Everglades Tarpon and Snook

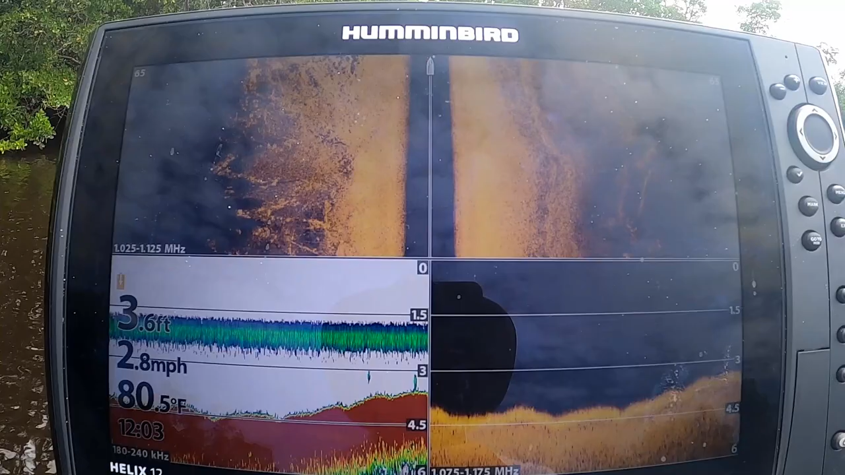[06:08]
On screen: depth 3.6 ft, water 80.5°F, speed 2.8 mph
In case you're interested, this is what this tarpon hole looked like on my side and down imaging sonar.
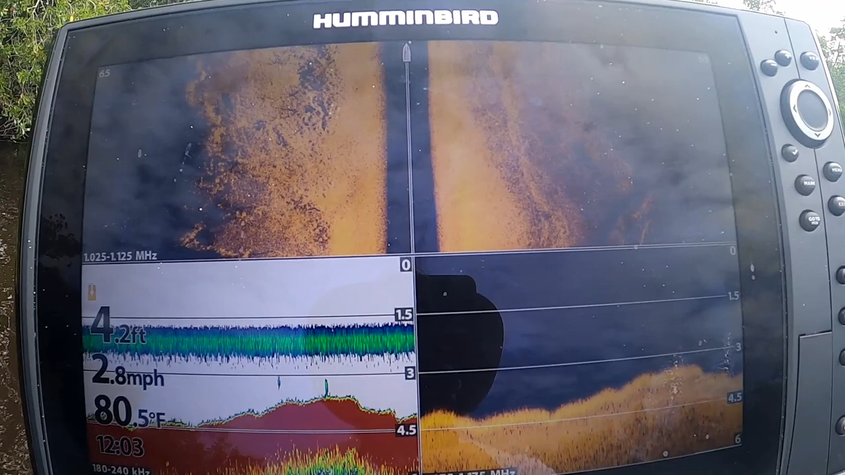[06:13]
On screen: depth 4.2 ft, water 80.5°F, speed 2.8 mph
My guess is that the tarpon lay just on the lip of this drop-off, waiting for mullet to swim by.